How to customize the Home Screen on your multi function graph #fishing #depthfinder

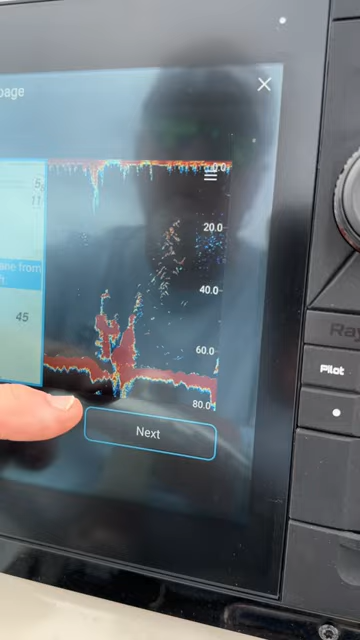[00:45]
Hit next, it names it chart fish finder or you can change that to whatever you want.